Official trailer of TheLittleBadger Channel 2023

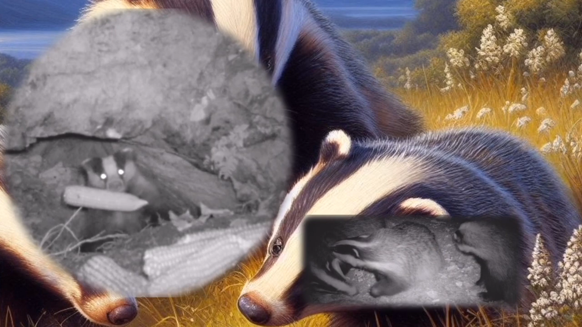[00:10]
How they eat, how they play, how they fight, how they prepare for winter, how they hide.
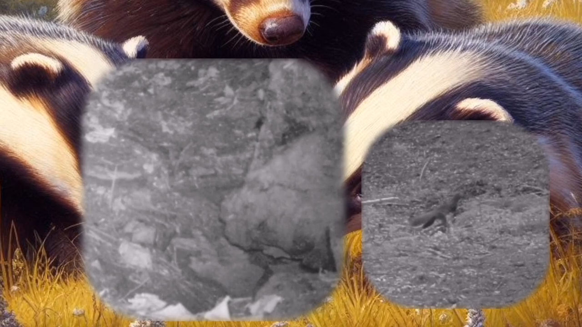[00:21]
Also, the channel will try to present some night aspects about bears, wild boars, foxes, martins, and more.